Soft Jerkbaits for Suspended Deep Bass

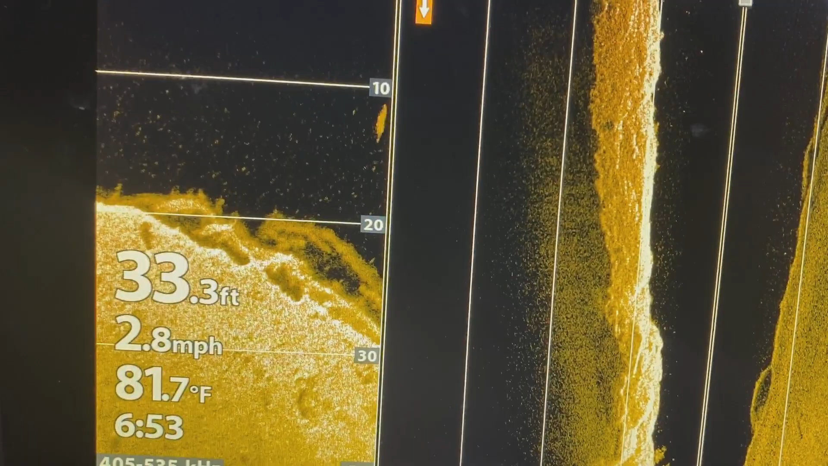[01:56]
On screen: depth 33.3 ft, water 81.7°F, speed 2.8 mph
All right, guys, we're coming up on spot number one. There's a little ball of shad right there.
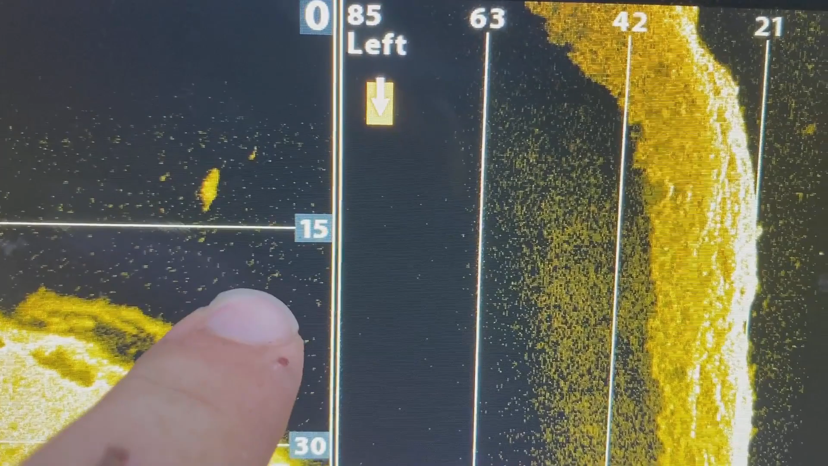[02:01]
Now what you're seeing right here is just debris in the water.
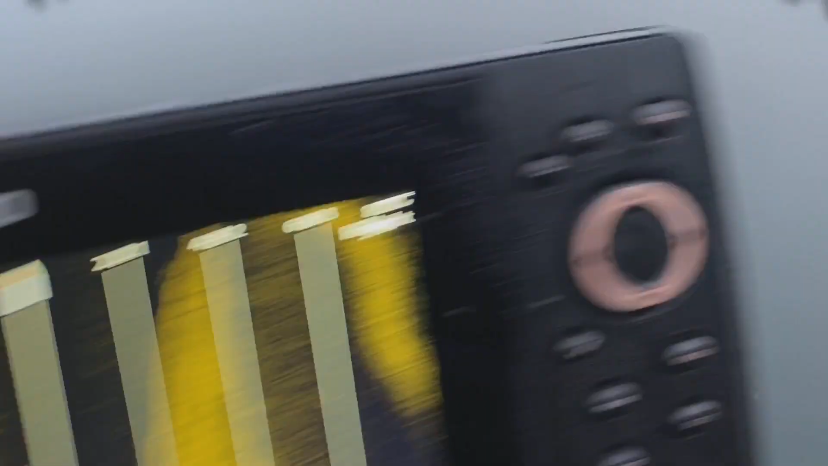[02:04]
A lot of debris on the lake, as you can see this morning.
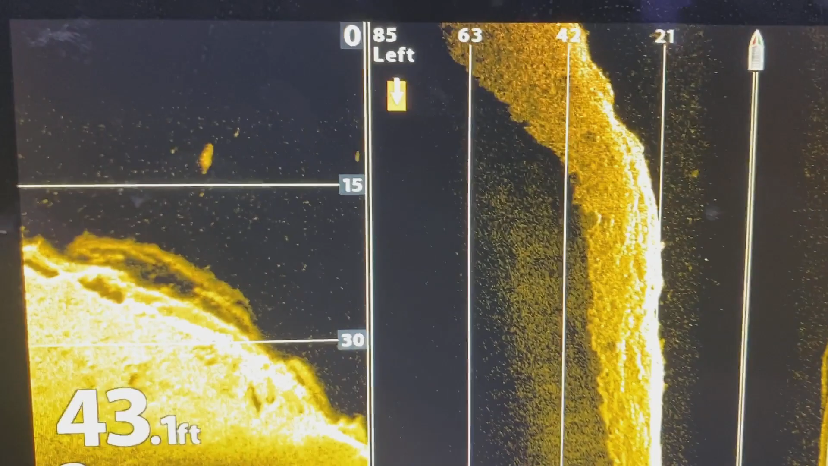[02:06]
On screen: depth 43.1 ft
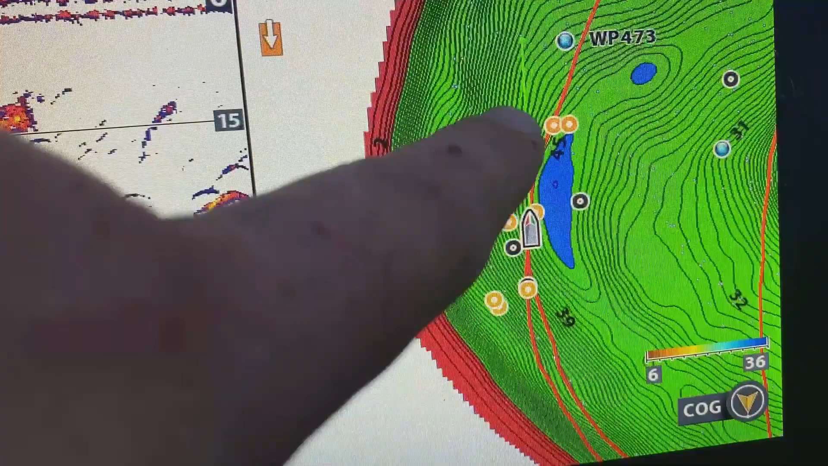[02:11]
Again, you can see there's our creek channel. Here's our waypoints all up through here.
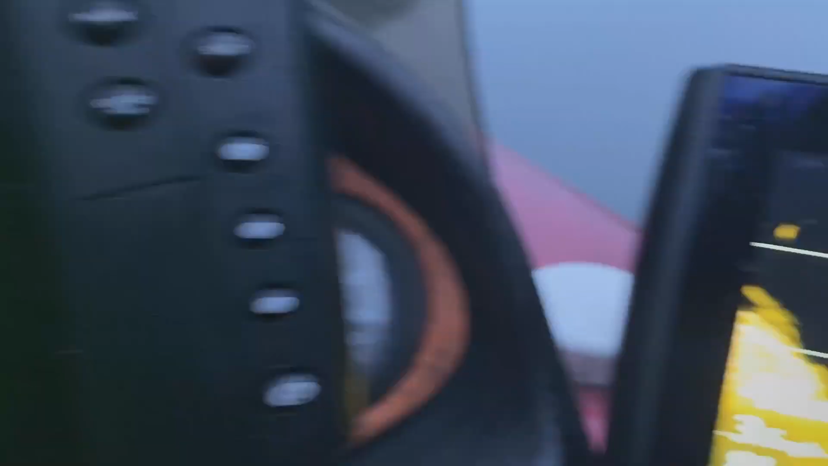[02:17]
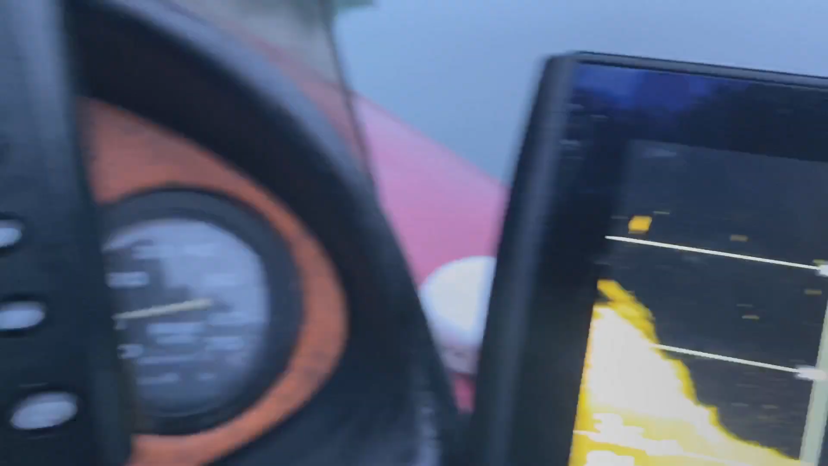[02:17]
Got a couple fish hanging off here, hanging off the edge. There's a few more than what's been.
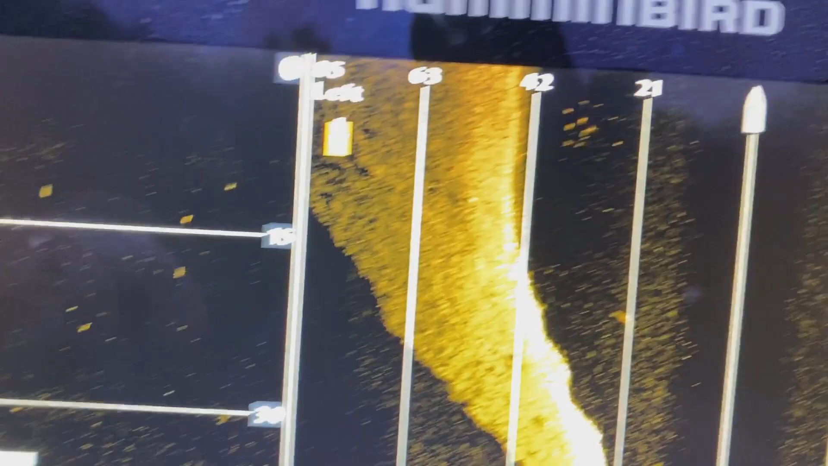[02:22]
Oh, nice little group of fish right there. Off, just off to our side.
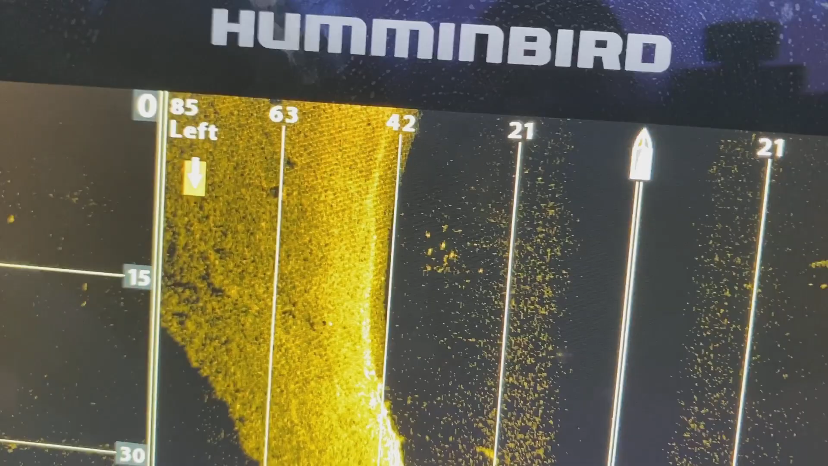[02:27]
You can see them on the side imaging. So,
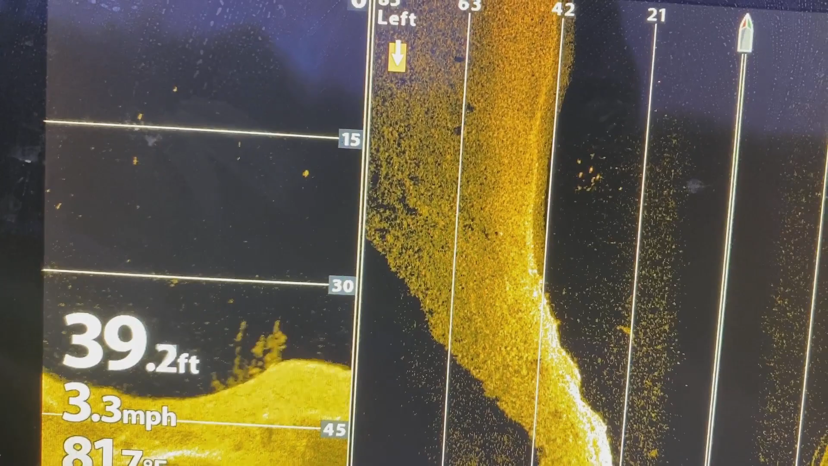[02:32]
On screen: depth 39.2 ft, speed 3.3 mph
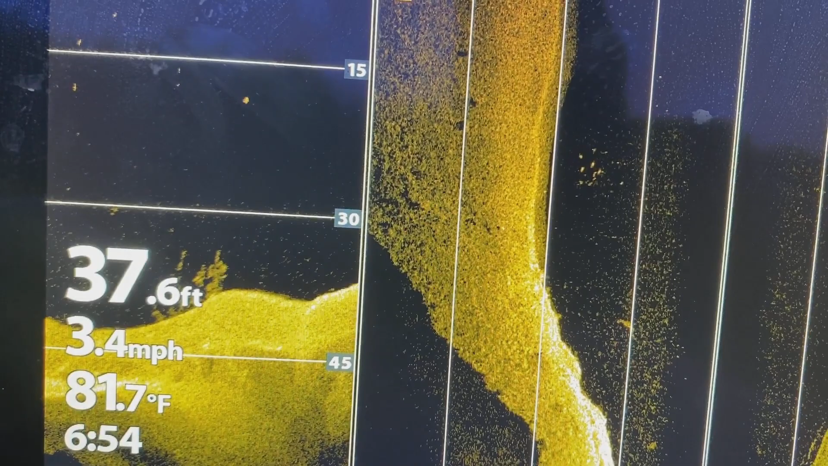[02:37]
On screen: depth 37.6 ft, water 81.7°F, speed 3.4 mph
nice little group right there. Starting to get more. They're starting to spread out down the lake.
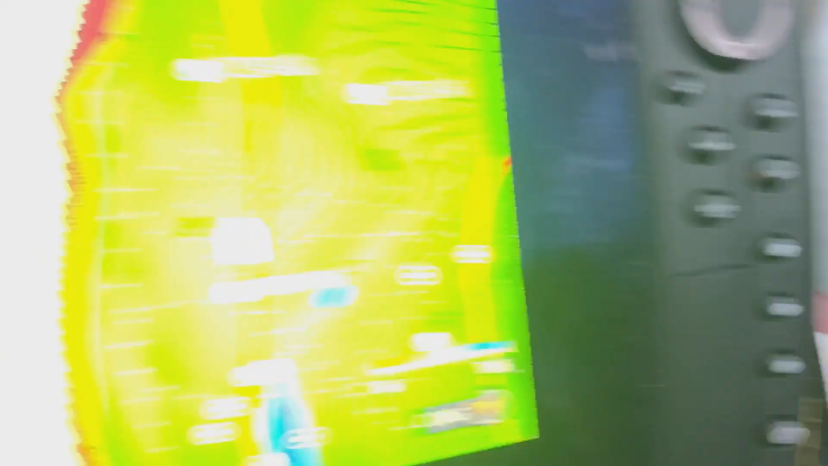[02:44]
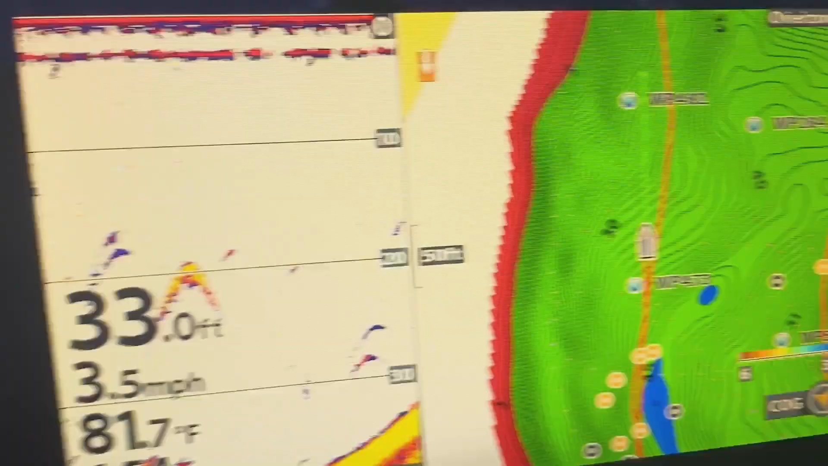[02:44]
On screen: depth 33.0 ft, water 81.7°F, speed 3.5 mph
You can see here's a nice little arch there.
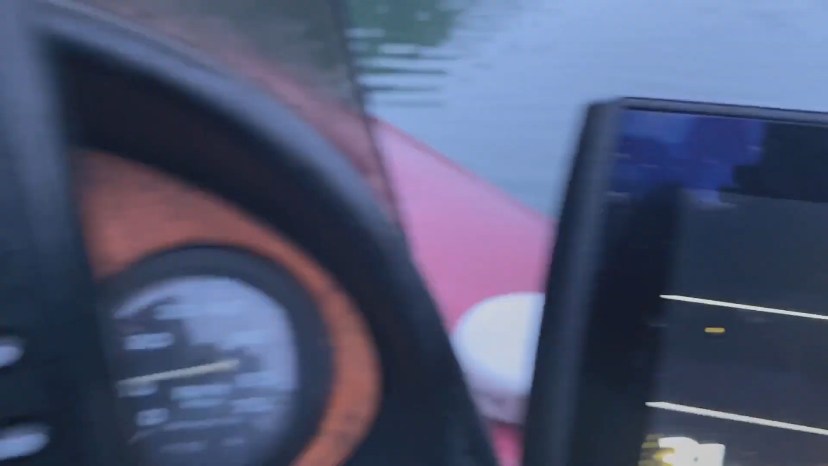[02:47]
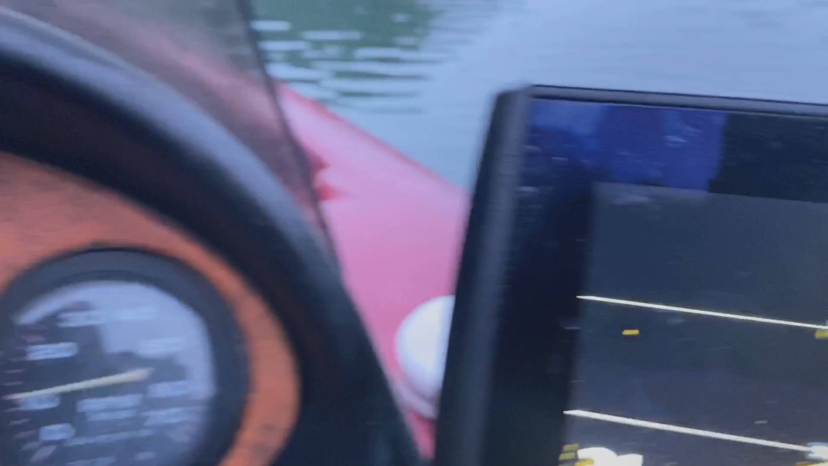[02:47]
You can see him, he's right there. As he goes off the screen.
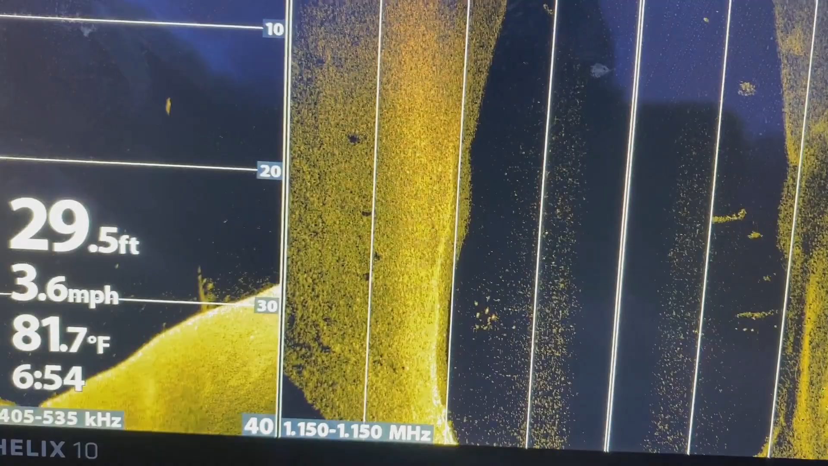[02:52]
On screen: depth 29.5 ft, water 81.7°F, speed 3.6 mph
Maybe a couple more over here.
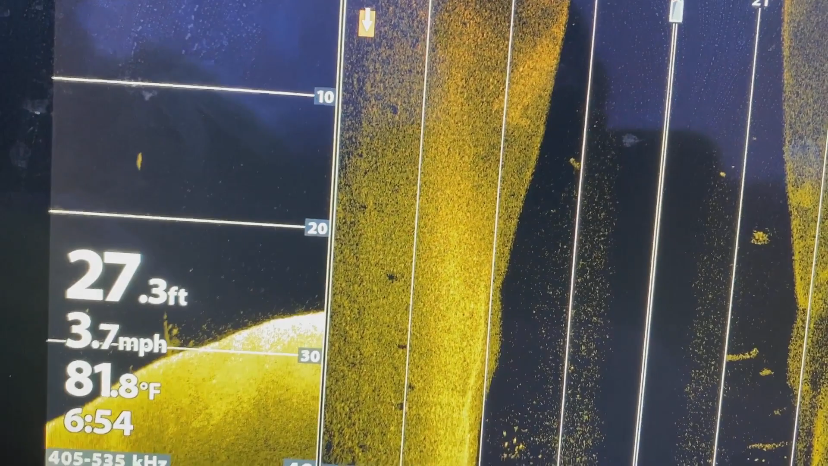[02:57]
On screen: depth 27.3 ft, water 81.8°F, speed 3.7 mph
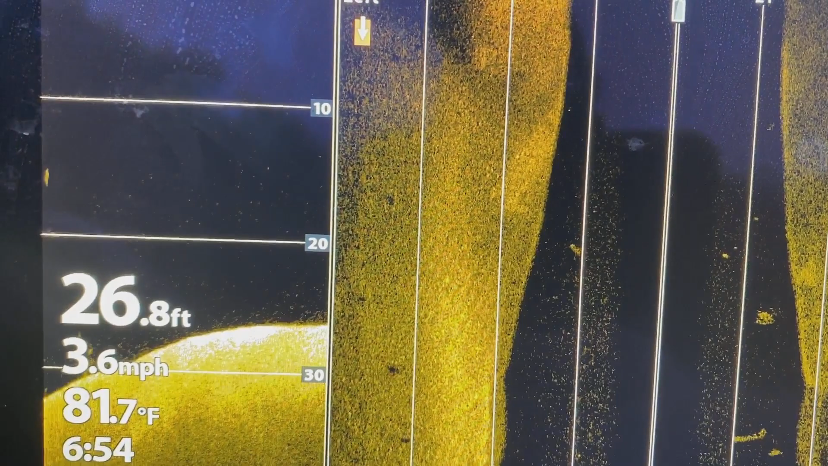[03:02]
On screen: depth 26.8 ft, water 81.7°F, speed 3.6 mph
Don't know really that this is, you know, yet the spot that we wanna stop in.
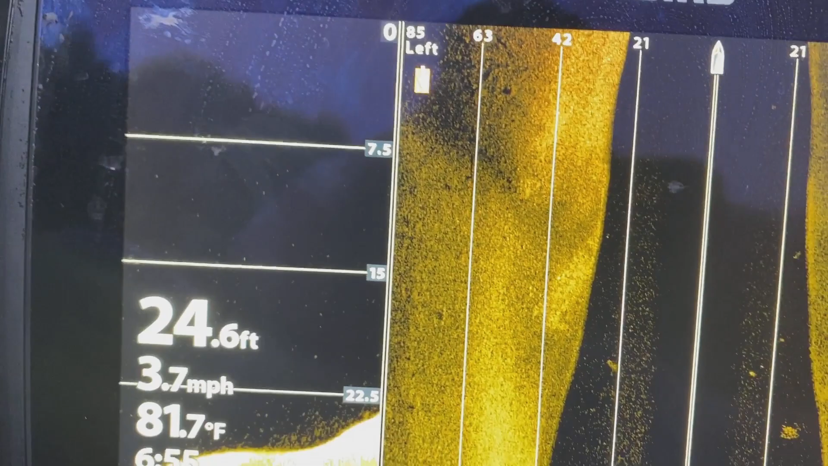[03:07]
On screen: depth 24.6 ft, water 81.7°F, speed 3.7 mph
All right, so we graphed that first spot and there were a few fish there.